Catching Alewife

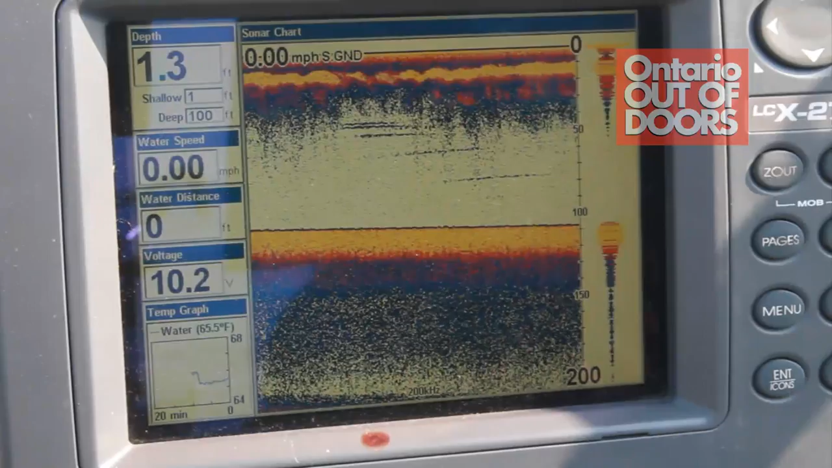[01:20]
On screen: depth 1.3 ft, water 65.5°F, speed 0.00 mph
screen just drop it down to your range and you just wait for them to bite just give a little jig